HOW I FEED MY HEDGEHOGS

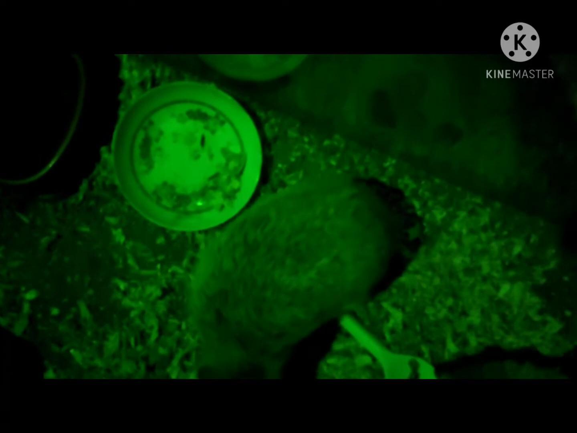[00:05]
it's feeding time ng oras na naman para makakaon sa ato ng mga alagang hedgehog
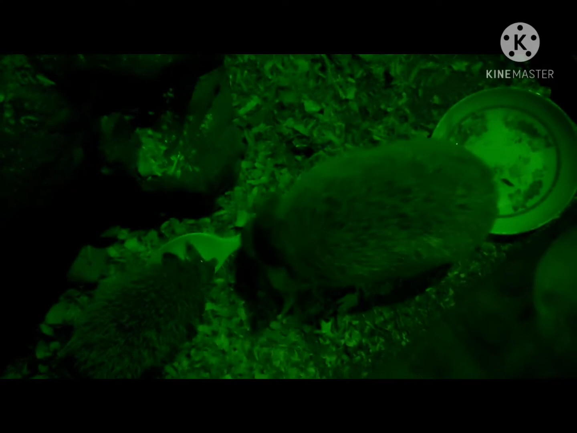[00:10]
and this time bina-video ko ang atas ng food sa ila So hindi mo kumulita pero ali pagkawin natin itong promote with a spoon Okay,
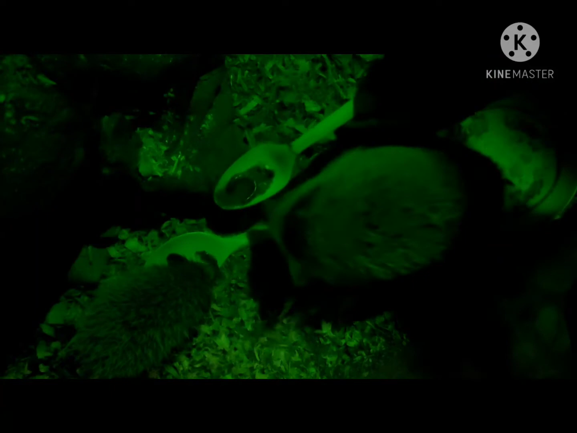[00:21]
so pagkita natin sa video sa buong aradaan ng hedgehogs That's the female hedgehog Si P, you know I named her P, ang bigger one sa may right side and then on the left side ang nanakangkiso pa So araya, kina-fied na itong What I'm actually giving them right now are mealworms So ako makita natin,
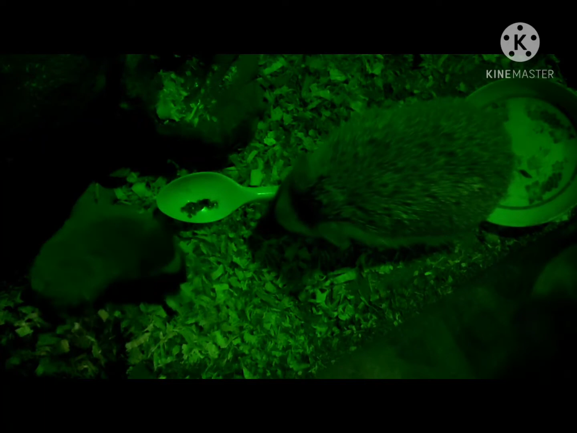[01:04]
I think ang hindi mulla is kinapover niya ang yung self na the smaller hedgehog Kinapover niya ang yung self sa smell So bong, sige pahit iparapitan natin itong
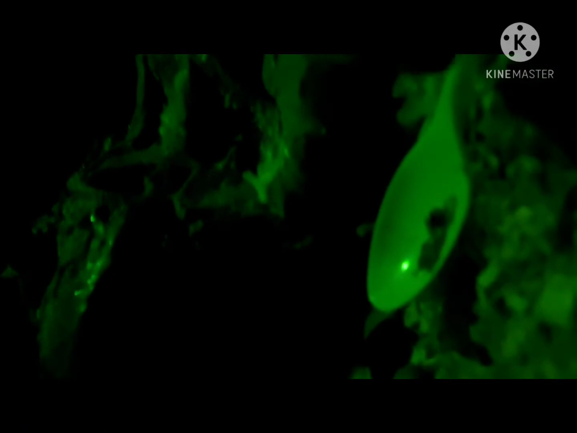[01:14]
Okay, yun ito sya Thank you my little room because they are natural creatures
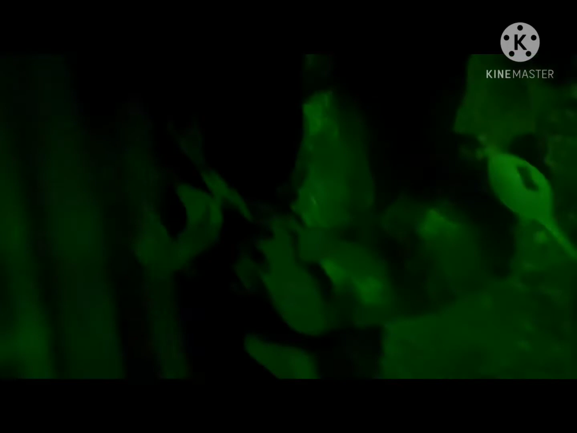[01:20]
So I use dark light sa ilang hedge Kung gabi ng araw So, dito na itong gina Yung na ano yan May butang yan sa iyang lawas Ang
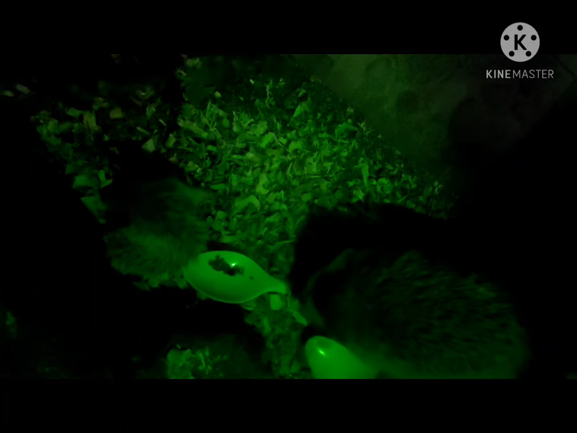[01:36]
amoy sa niya pagkaon May sabadong kanina yung nanay Okay, so yun lang maburas ang bata By the way, ang hedgehog sa may left side Anak na na, may isang hedgehog Para sa, ang isang bigger hedgehog Sa right side
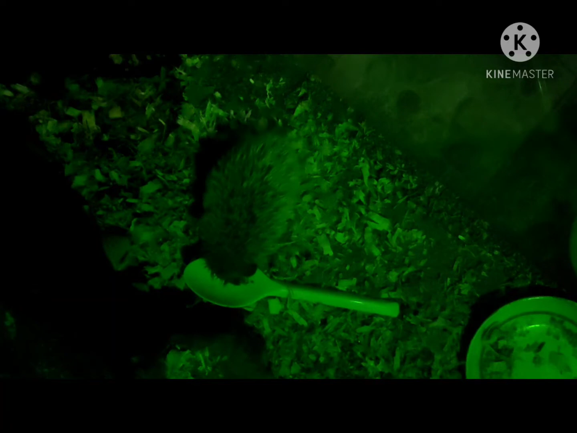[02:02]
So, makita natin sa buong nagsug na If you serve carefully Uh, subog na nakita na gaya sya
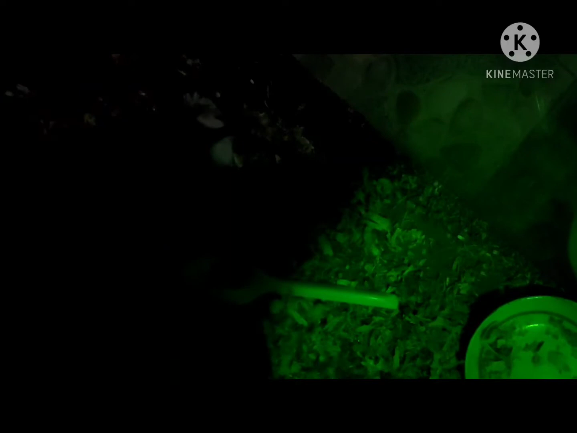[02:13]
And, confirm na lalaki na sya Kay dumay,
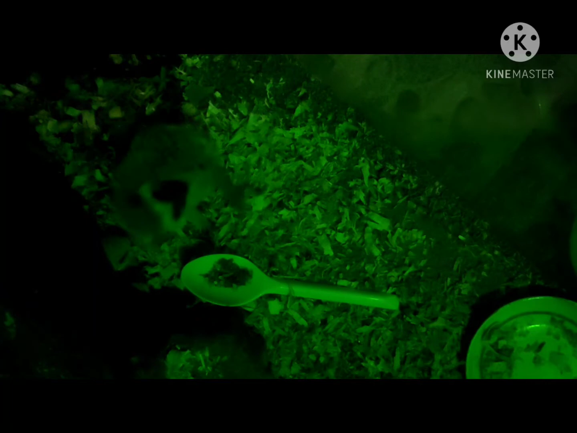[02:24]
ah, red dangkin is So, magkakaon sya sa buong Gagangin na pagkakaon natin sa mulikagamay ng hedgehog Again, our mealworms
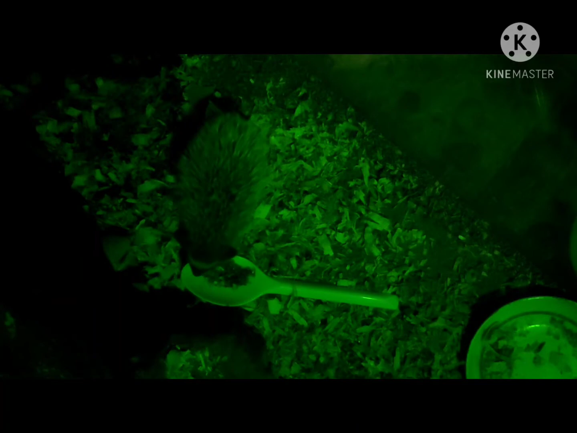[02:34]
Superworms or mealworms for this moment Superworms ni,
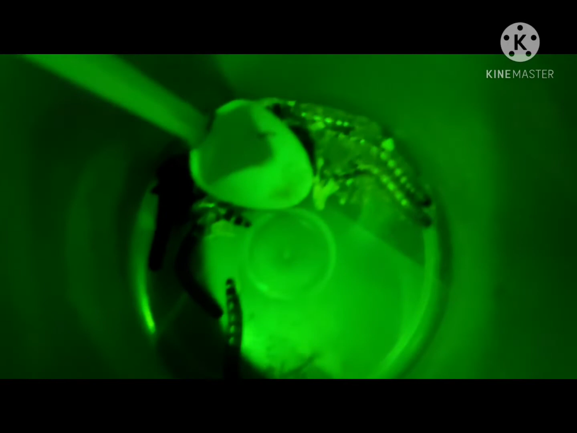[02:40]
halimbawa Ang muna sila ang ginapakaon natin sa Hila
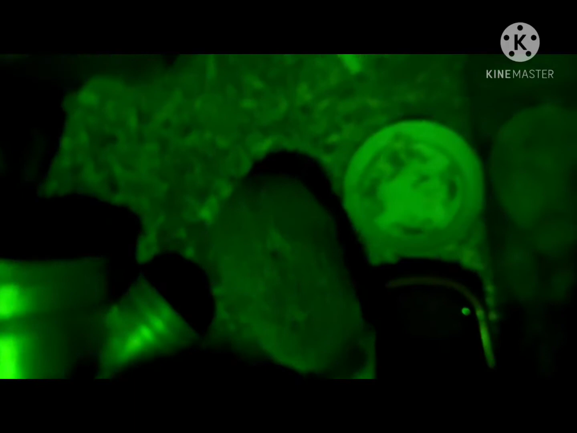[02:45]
Actually, ang muna din ginafeed ko Sa mga bigger hedgehogs before
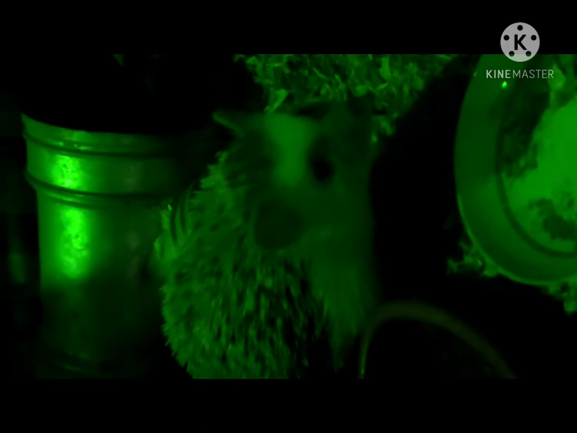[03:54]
minatry ko nga mga close-up Dari sa dalang na side Or sa dalang na view Galing Na nag-edadaw